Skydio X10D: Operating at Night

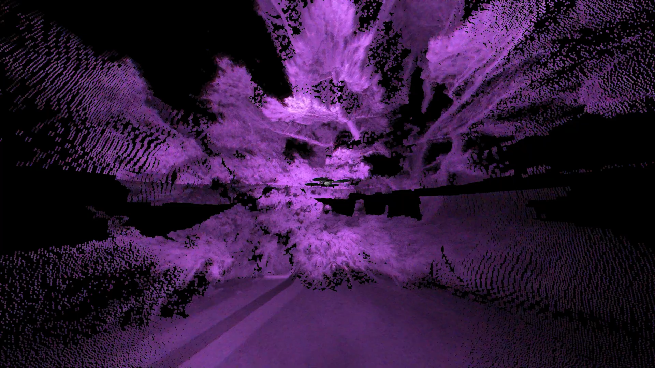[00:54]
What we're designing for is the ability to be under tree cover, behind tree cover, and be able to take off while not exposing yourself.
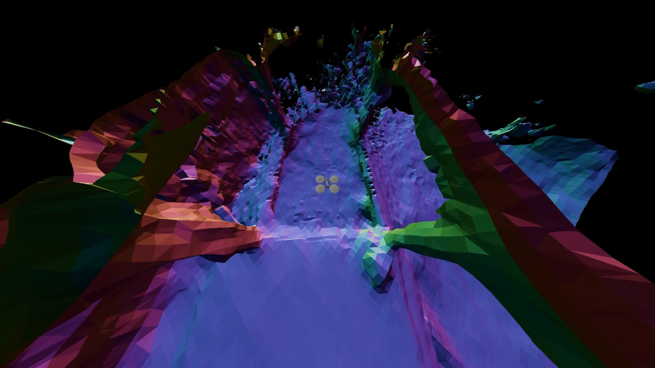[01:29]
That active illumination is going to give you the ability to fly on VIO only and not care whether you're being GPS denied as is, you know, very often the case in a lot of these conflict areas.
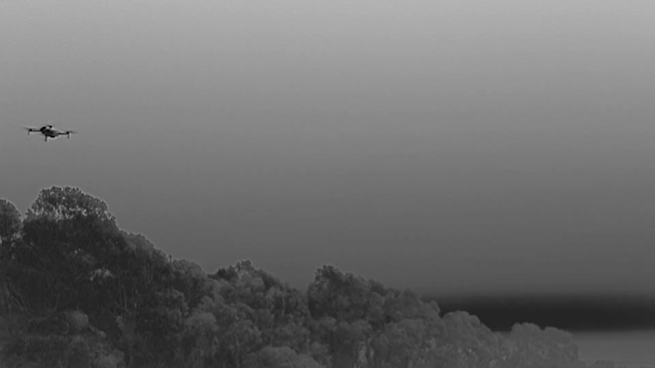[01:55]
Having the X10D to essentially scout ahead and provide situational awareness and do a route reconnaissance.
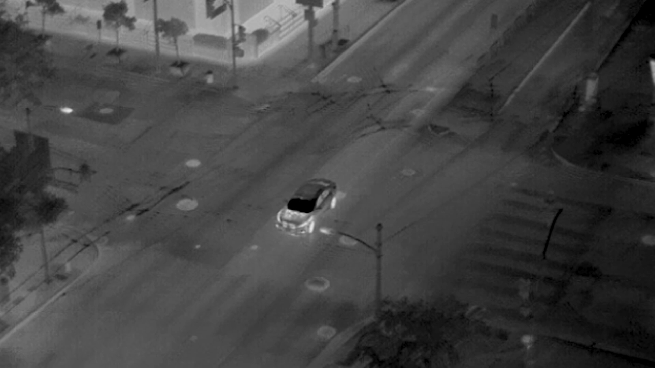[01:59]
Now I'm starting to detect things that shouldn't be there. I can also start to make decisions that enable